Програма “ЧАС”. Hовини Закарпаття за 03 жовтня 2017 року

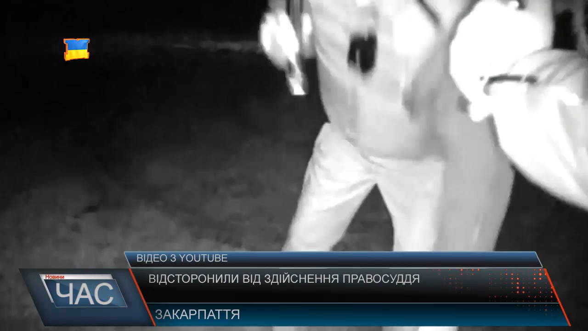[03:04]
Судові засідання у справі постійно переносились і врешті наприкінці листопада справу закрили через закінчення строку адміністративного стягнення. Але незадовго по тому суддів знову зловили п'яним за кермом в Ужгороді. Поліцейським навіть довелось півтори години ганятись за ним полем.